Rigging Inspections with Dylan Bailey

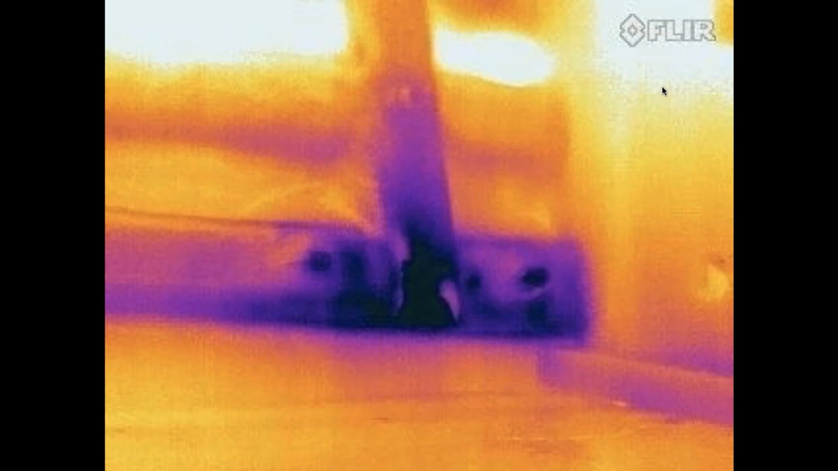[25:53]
The dark part of the image where it makes the T is rust. And there's water around that. That's the other difference in the thermal pattern.